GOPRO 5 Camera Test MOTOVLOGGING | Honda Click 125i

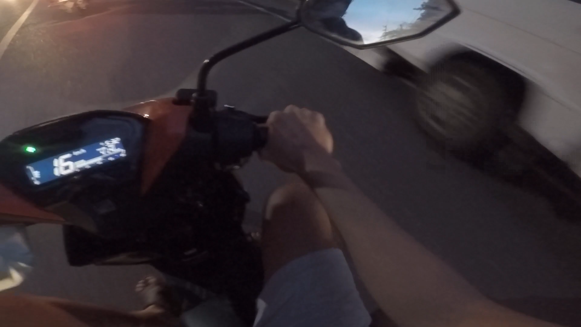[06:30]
May break na ako, may slide. Hey, baha kayo dito gapon, attach.